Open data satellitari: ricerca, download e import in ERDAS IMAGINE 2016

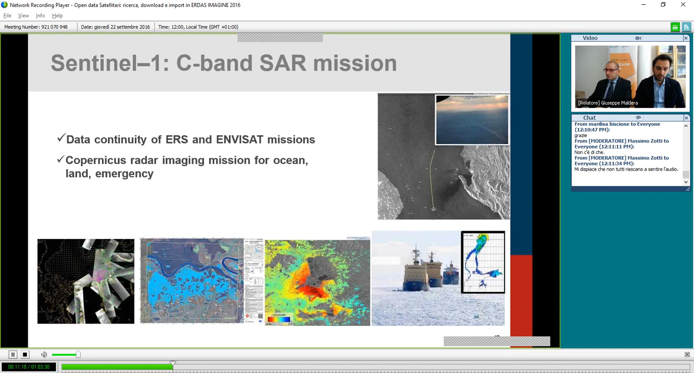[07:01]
è un po' diciamo il successore dei satelliti Earth ed Envisa dell'ESA è un sensore radar ad apertura sintetica quindi ha il grande vantaggio di poter acquistire in qualsiasi condizione di copertura